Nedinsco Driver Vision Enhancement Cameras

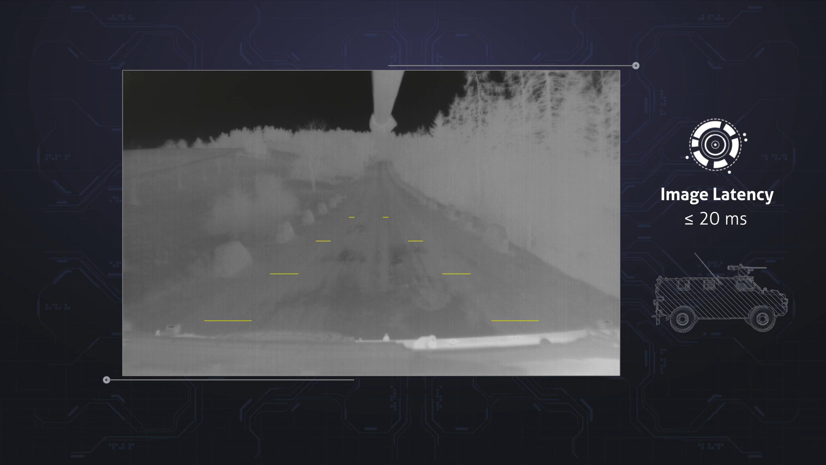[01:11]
researching safe driving through a visual display.
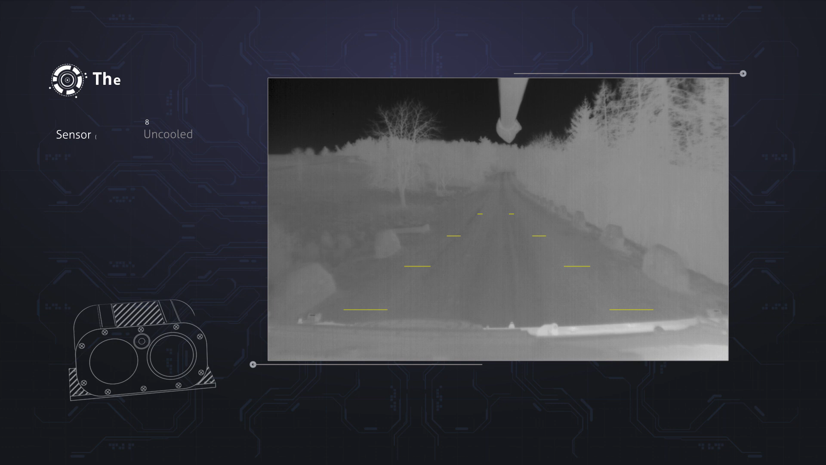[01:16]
The cutting-edge thermal imagery and low-light-level daylight camera provide the driver with day-sight, thermal,
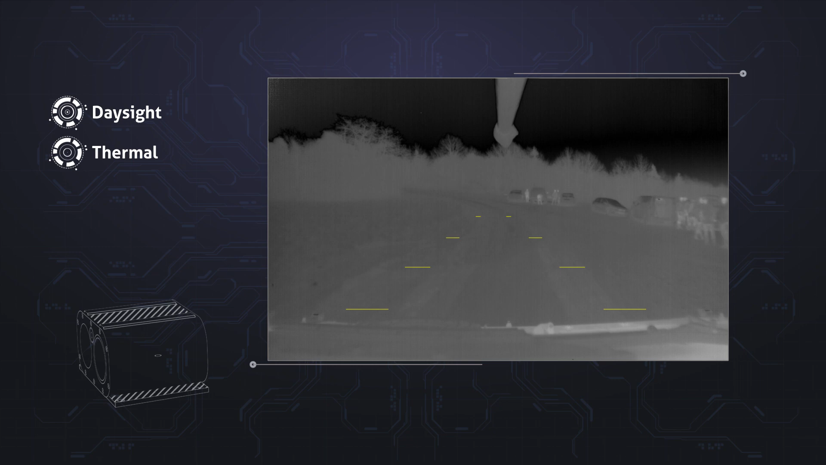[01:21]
enhanced fusion and the one-of-a-kind edge fusion.
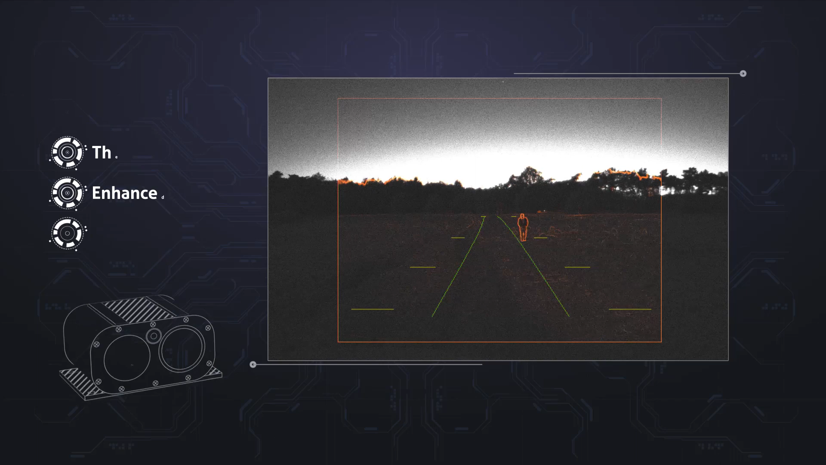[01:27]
Driving and distance lines help the driver to see the actual path widths on the ground,
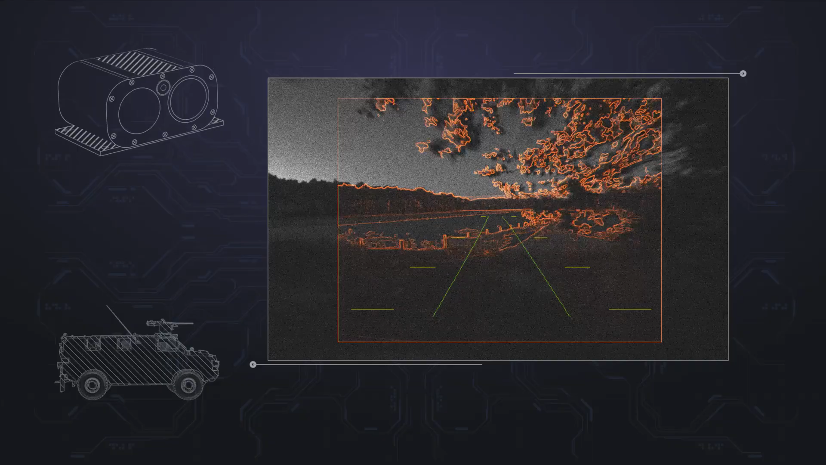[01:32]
scan distance and estimate obstacle size while driving in reverse.